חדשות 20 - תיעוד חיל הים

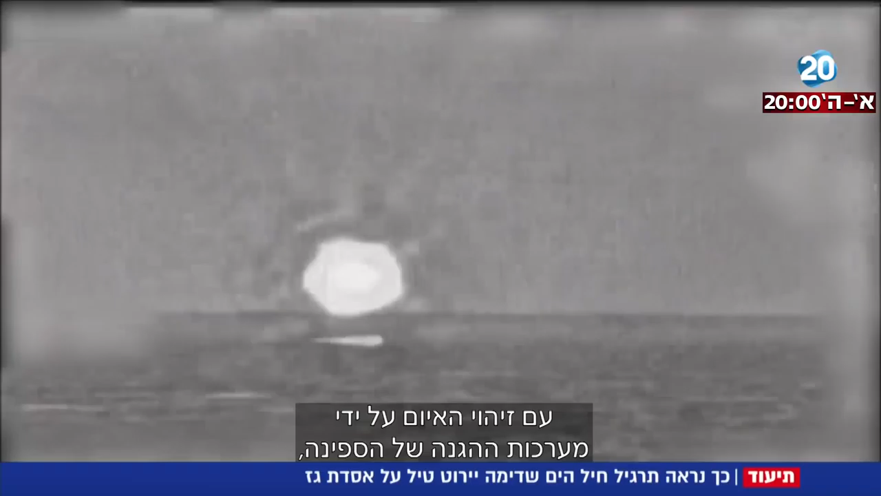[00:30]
מערכת ההגנה ברק שמותקנת עליה, משגרת מיירת ומנטרלת את הסכנה בהצלחה.
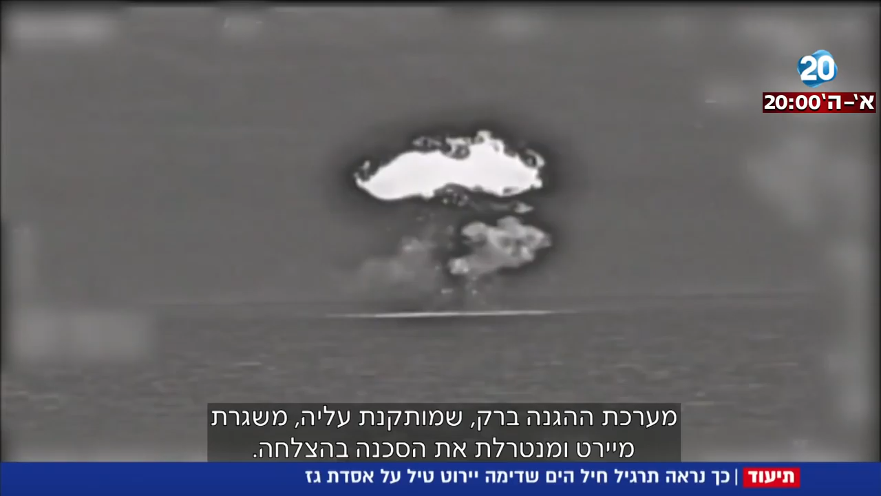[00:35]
חיל הים השלים אימון מורכב בהובלת שיית את ספינות הטילים, במהלכו בוצע ירי טילים.
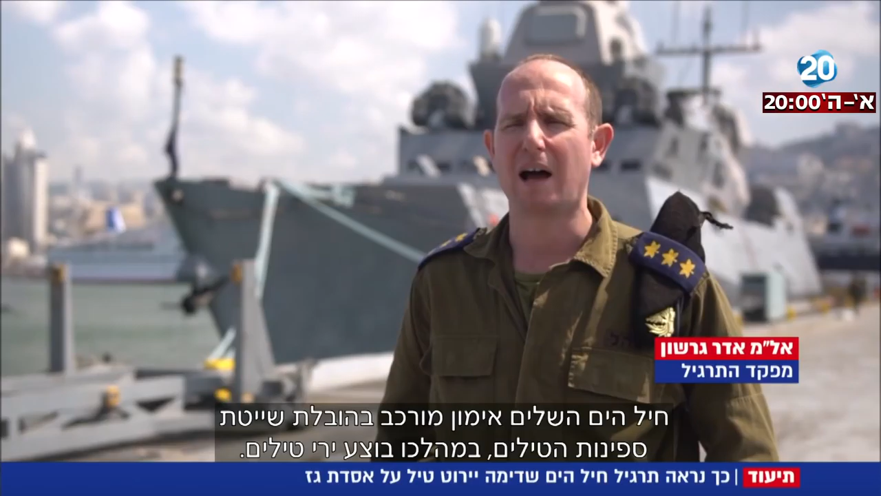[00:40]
האימון מורכב משני תרחישים עיקריים של הגנה והתקפה. על ספינת הטילים הזו מדגם שר ארבע וחצי הותקנו לאחרונה מערכות חדשות בתחומי הגילוי, הלוחמה האלקטרונית והתצפית.
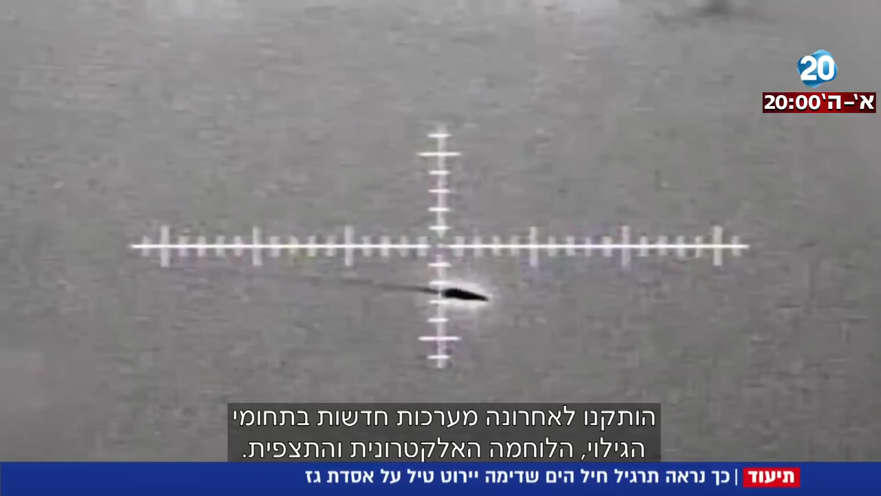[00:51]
אחת מהן היא המקה מגל אש, אשר בעזרת המקה משתפרו משמעותית טווחי הגילוי ויכולות המעקה והדיוק של הספינה. באימון הזה נבחן לראשונה השימוש המבצעי בספינה בתוצרתה המשודרגת. בתרחיש השני, אשר תורגל באותו היום,